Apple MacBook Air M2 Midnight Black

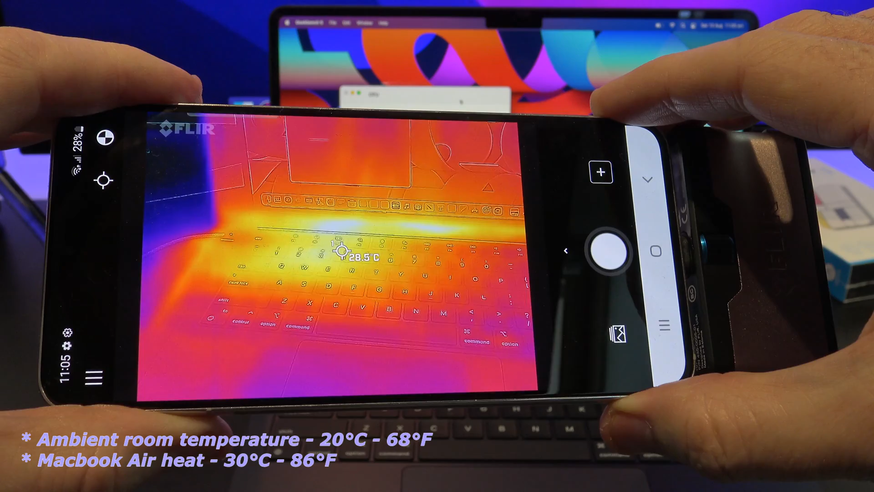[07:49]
On screen: spot 28.5°C
When running a benchmark and while the MacBook Air is under load, it's a really good time to check the temperatures and see where the MacBook Air is heating up. I'm in a room that has a temperature of about 20 degrees Celsius at the time of recording.
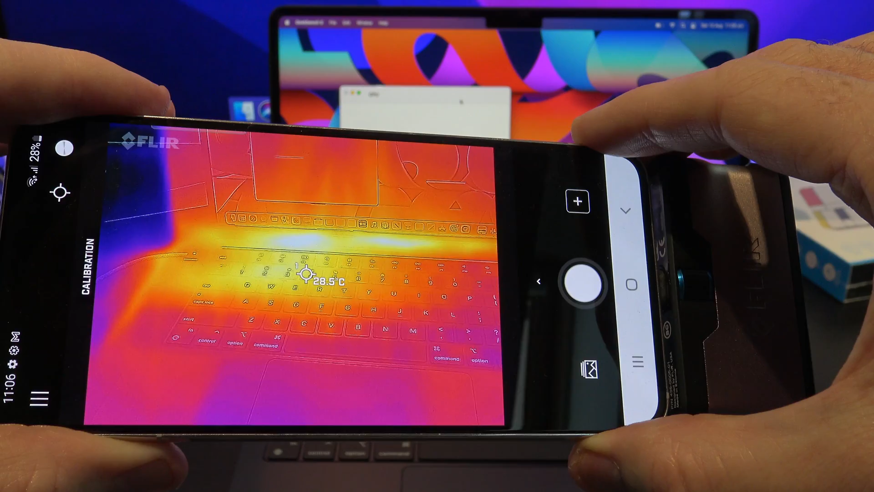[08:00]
As you can see here, the MacBook Air really heats up in the middle of the keyboard to about 30 degrees. There's some clever design here as there's no heat